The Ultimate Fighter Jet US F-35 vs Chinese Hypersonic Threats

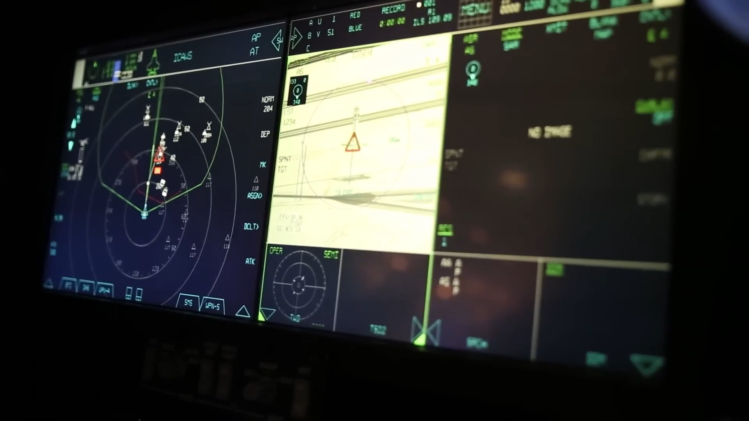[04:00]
The F-35 is equipped with advanced sensors, including the APG-81 radar,